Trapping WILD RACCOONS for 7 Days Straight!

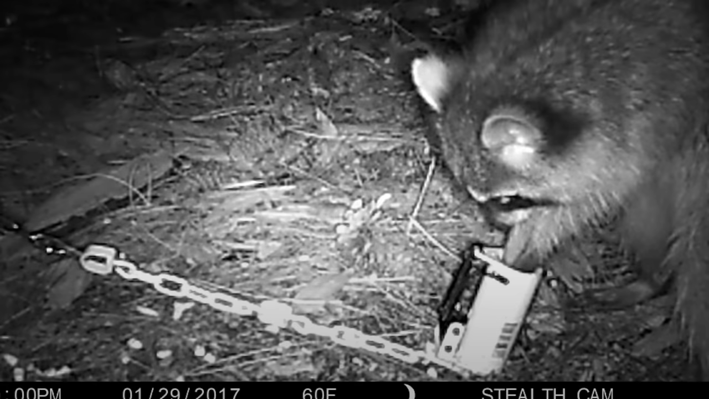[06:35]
this holds all this together But down in there is a little ring The raccoon has to reach down there And grab the
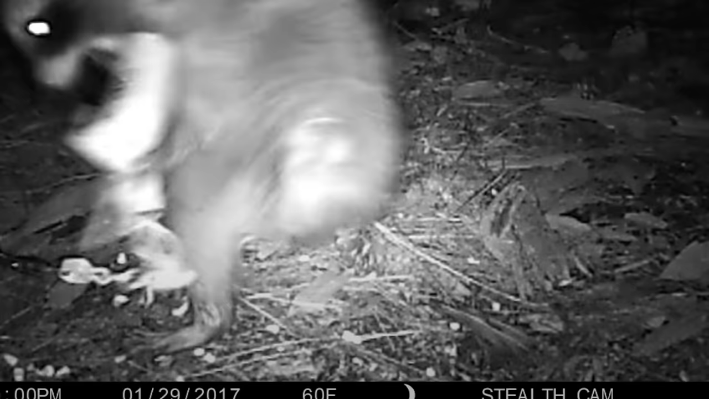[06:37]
ring And pull up on it